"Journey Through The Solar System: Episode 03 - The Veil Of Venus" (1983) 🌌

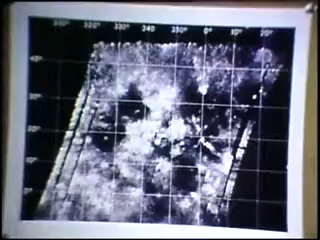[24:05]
We got a picture of the surface of Venus with the radar altimeter in the so-called imaging mode, and we've been able to compare that image with the ground-based images,
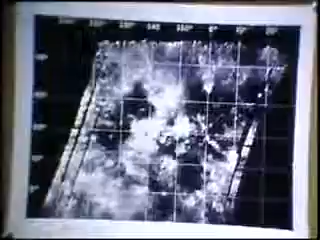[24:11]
and they match very closely.
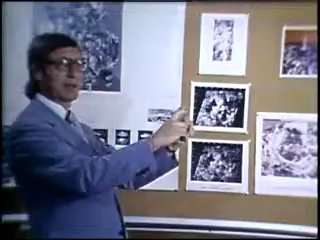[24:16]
We'll keep going and get a strip like this all the way around the surface, whereas the ground-based radars can only see a short section.
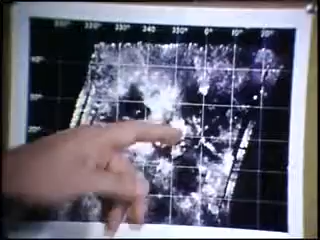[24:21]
The most interesting thing about this picture are the round dark spots with little bright spots in the center.